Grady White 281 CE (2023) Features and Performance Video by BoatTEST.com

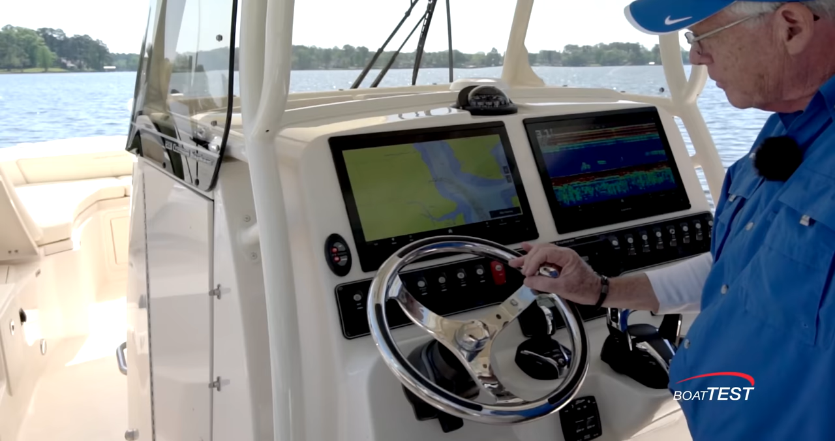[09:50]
a steering knob and it's mounted to a tilt base.
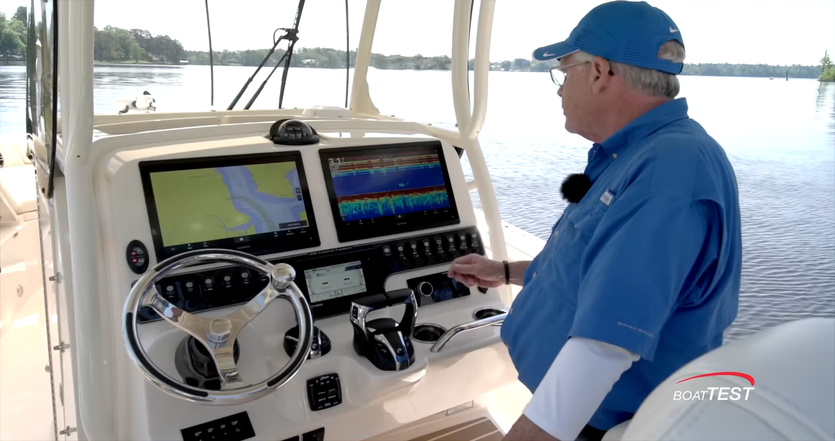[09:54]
The compass is mounted into the center of the console. I'd like to see that in line with the steering wheel. There's a large space up front for putting your stuff in. It's padded at the bottom.